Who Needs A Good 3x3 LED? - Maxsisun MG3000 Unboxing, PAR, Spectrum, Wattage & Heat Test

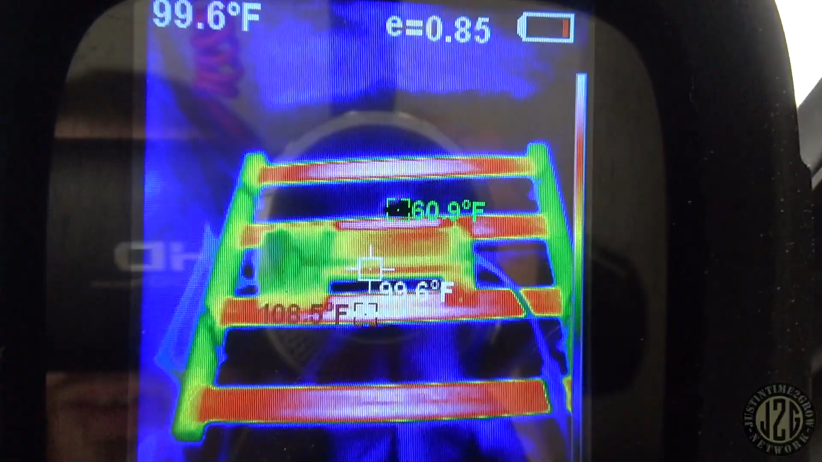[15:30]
On screen: spot 99.6°F
it's like a high of 108 across the whole fixture
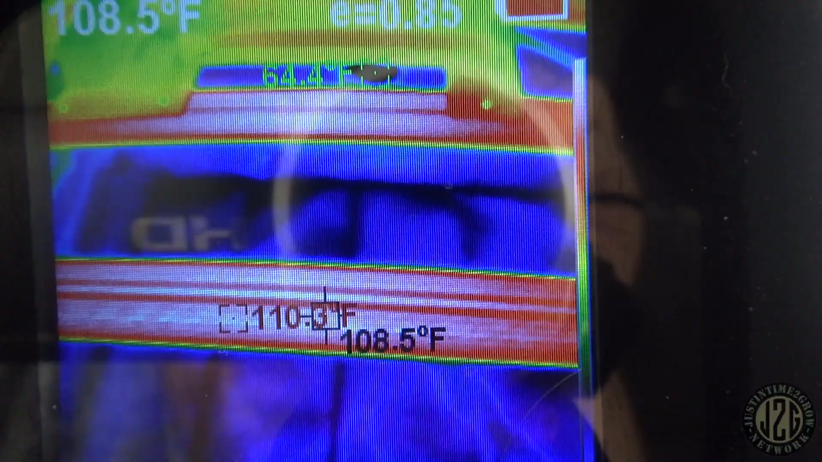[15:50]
On screen: spot 108.5°F
oh we got 110 on that one get a little closer
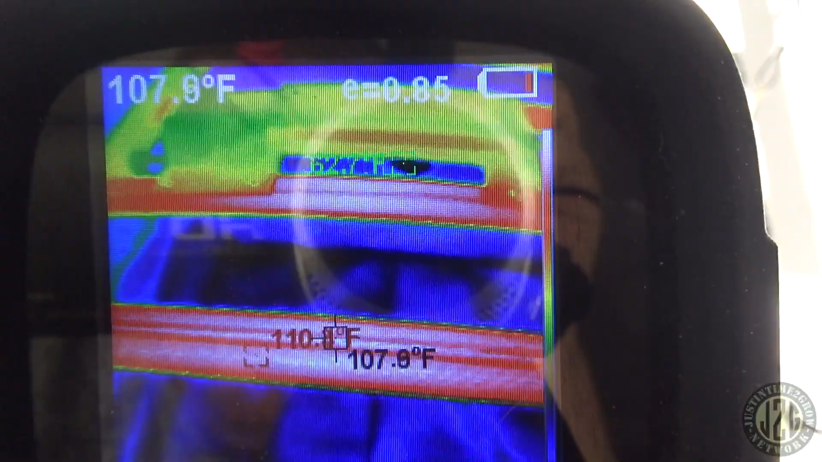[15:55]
On screen: spot 107.9°F
what's this one say
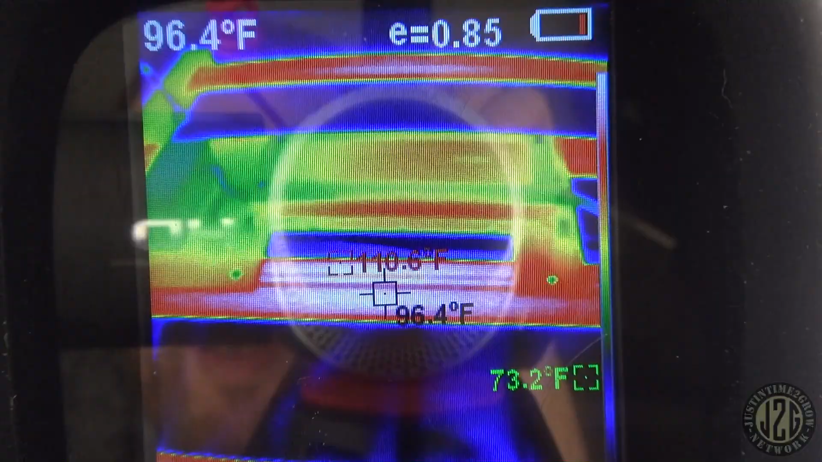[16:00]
On screen: spot 96.4°F
110 try and keep it the same distance because distance does matter some
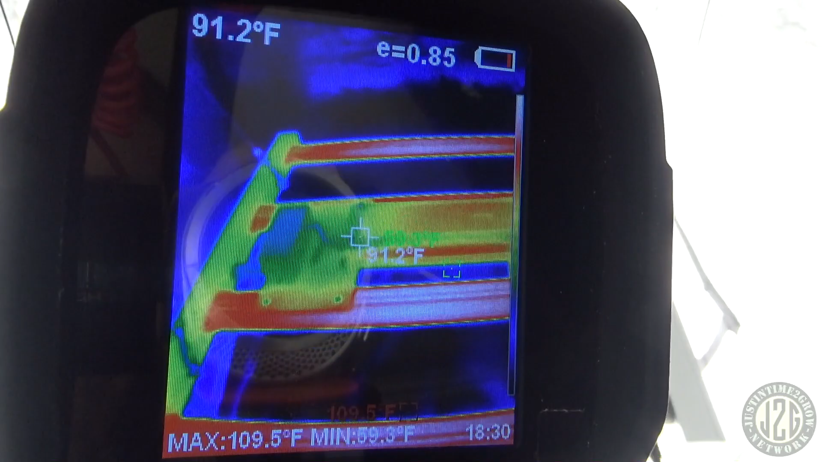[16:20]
On screen: spot 91.2°F, max 109.5°F, min 59.3°F
the driver does not look hot at all though 102
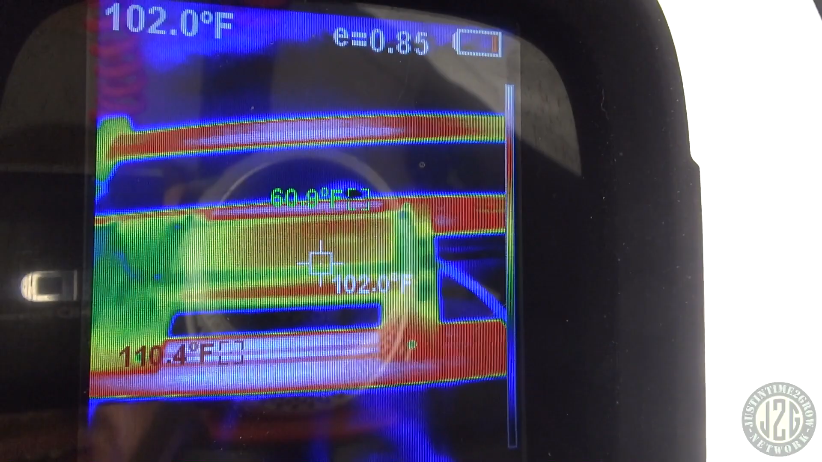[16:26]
On screen: spot 102.0°F, max 110.4°F
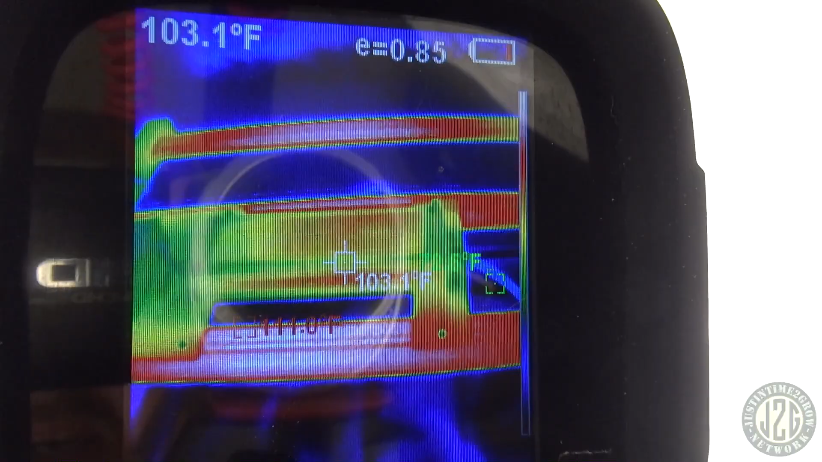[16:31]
On screen: spot 103.1°F
yeah 103 on the sides there yeah not bad at all there's no extreme hot spots anywhere everything's
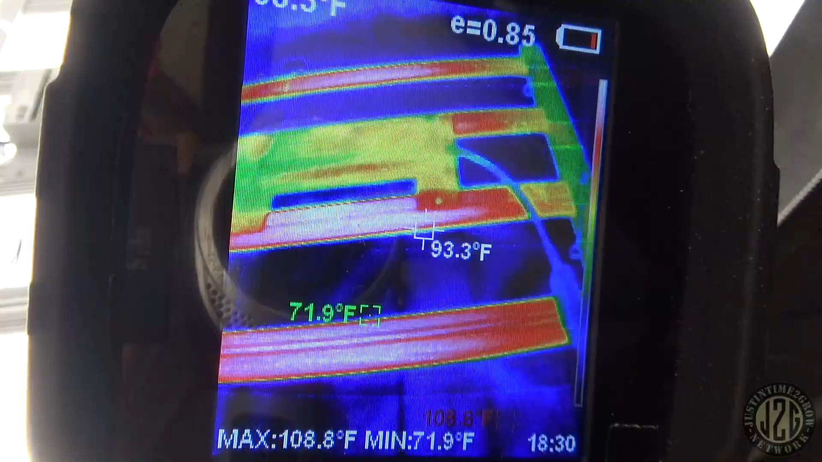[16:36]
On screen: spot 93.3°F, max 108.8°F, min 71.9°F
really where it should be as far as the heat
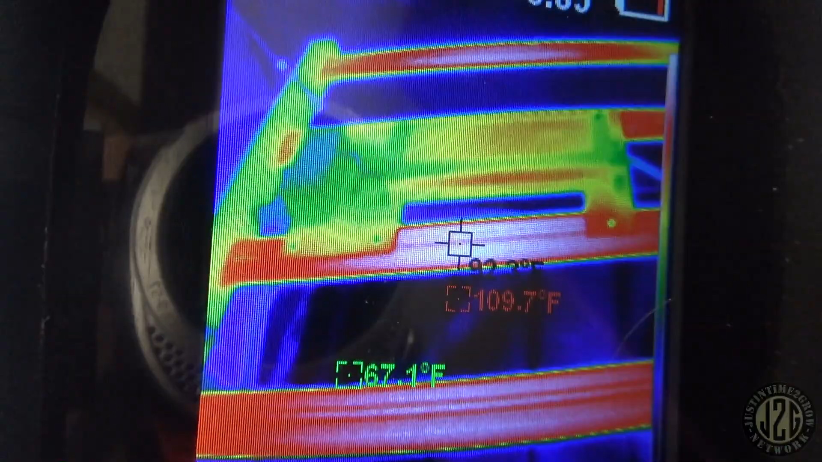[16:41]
not too bad and really low too being 110 111 that's low low and even with the uh the hand test